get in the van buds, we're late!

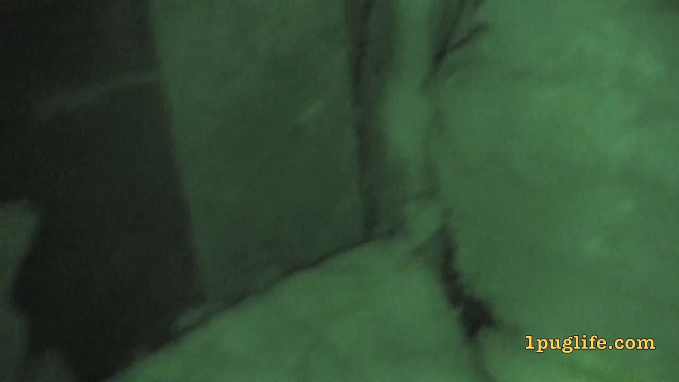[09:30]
It's condensation, though! It's really condensating in here right now! You can see the condensate!
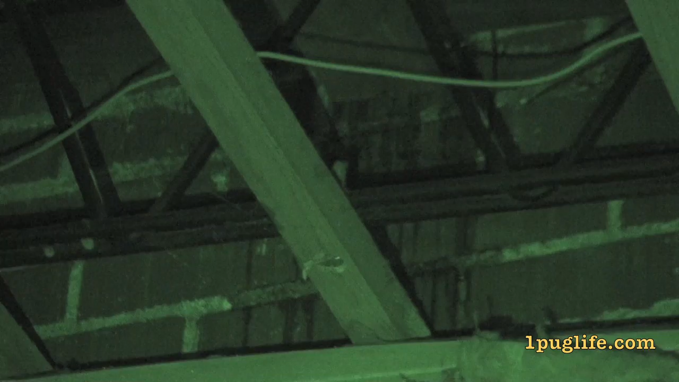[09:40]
I don't know if you can notice any of the condensation buildup we got, but it only happens when it rains! Interesting! Also, it's pouring in on the piano now!